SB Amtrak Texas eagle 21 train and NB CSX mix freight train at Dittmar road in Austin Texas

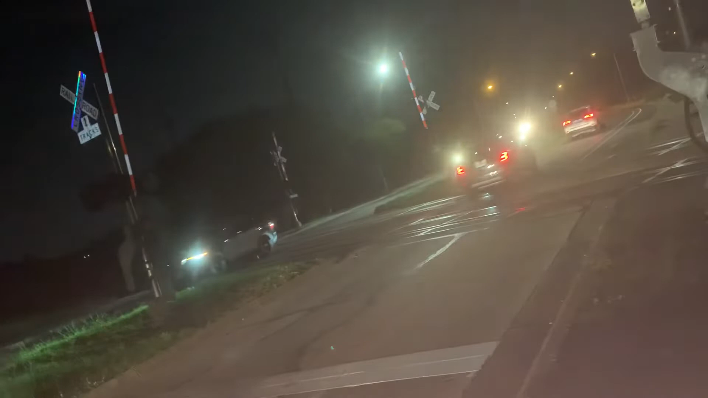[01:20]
There goes Amtrak Texas Eagle 21 passing through Dittmar Road in South Austin, Texas. The CSX mix break could be getting ready to go on his green light here in just a moment or so.